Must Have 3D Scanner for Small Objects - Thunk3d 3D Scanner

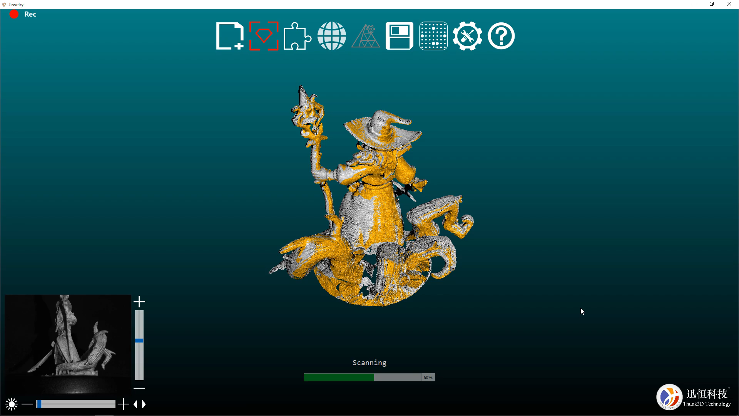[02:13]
And once that's done processing, you should have something like this. But as you can see, there's voids and just missing spots all around it.
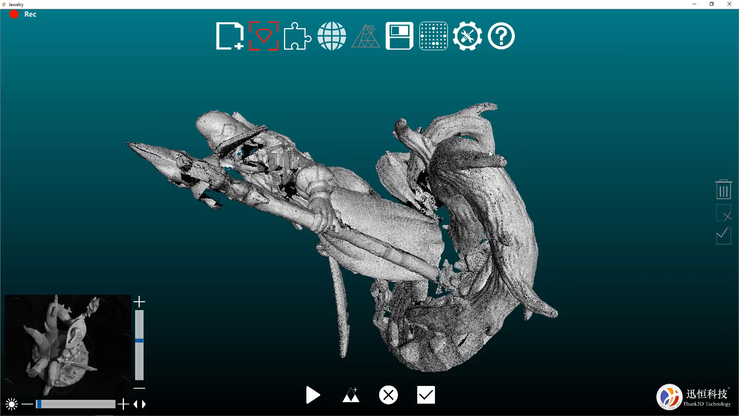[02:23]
And this is just because it wasn't able to see those spots. And this is not something to worry about at all. This is totally normal. And we're going to do a second scan in a different position.
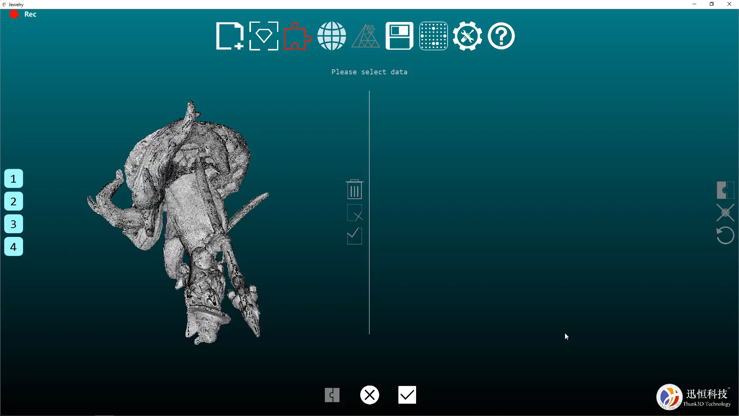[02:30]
I didn't just do a second scan.
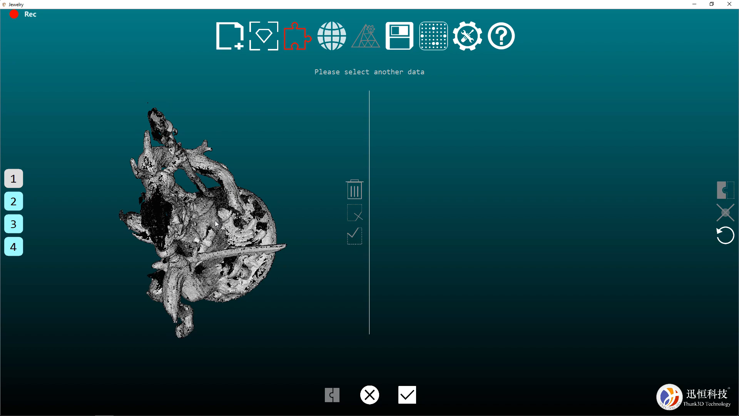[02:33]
I did a third and fourth as well at all different angles. So now I can put them all together and make a solid model.
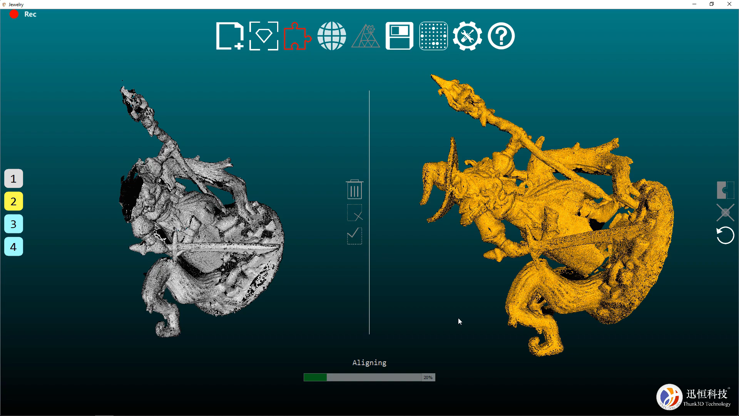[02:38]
But before that, I have to make sure that they're all aligned. So everything is in the right spots.
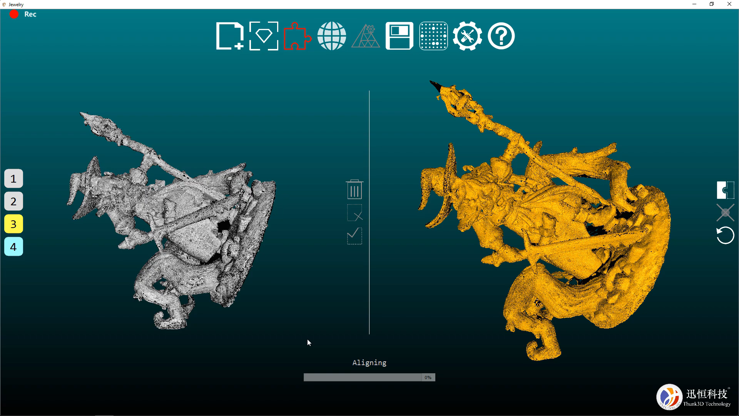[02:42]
So far in my experience with this program, it's very good at figuring out where everything needs to go on its own.
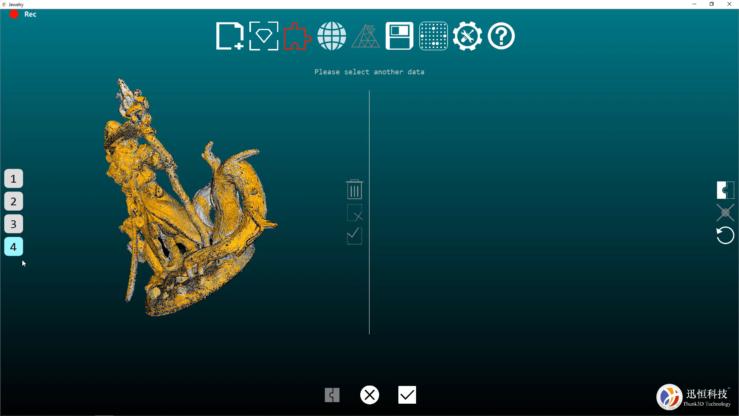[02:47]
And I just double check it all the way through. But you could manually point and click on things and line everything up.
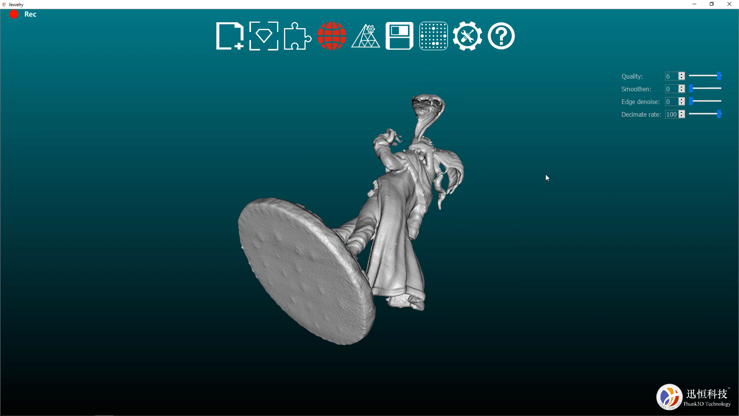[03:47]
And as you can see, they have the same kind of muddiness in some spots, but also picking up a lot of details at the same time.